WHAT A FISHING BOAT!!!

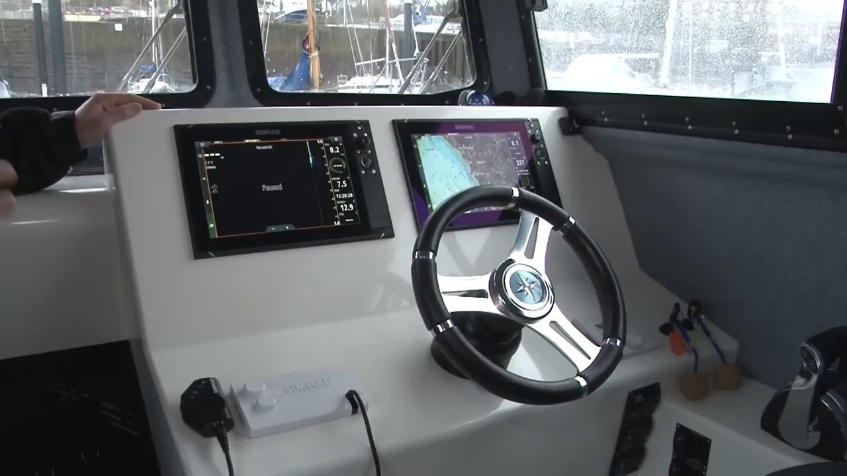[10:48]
What I like about it is essentially if you can use a smartphone, you can use any of this Simrad gear.
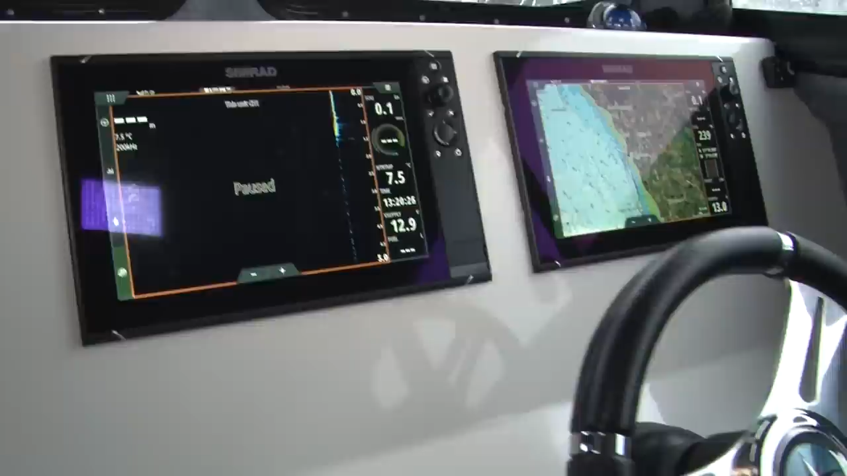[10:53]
I didn't actually read any of the instructions probably for a month or so. It was very easy just to tap away and play and be able to use it.
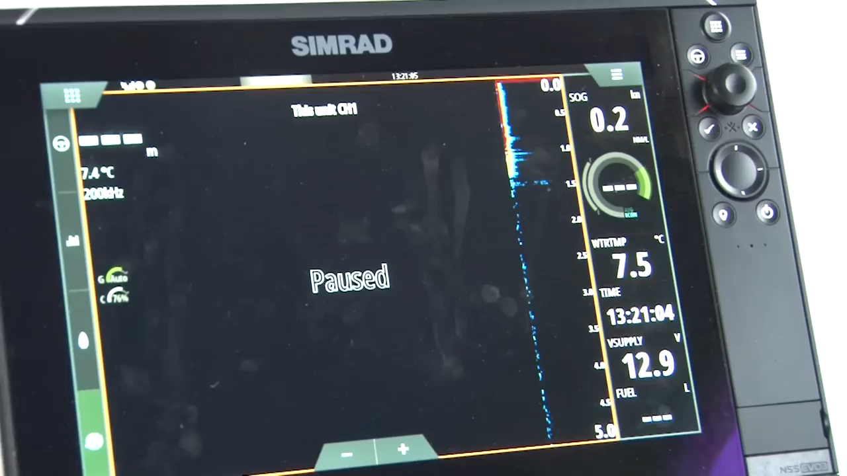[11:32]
I've got my sonar, my fish finder, so I can see the depths and things like that. And then just other niceties that you have amongst it.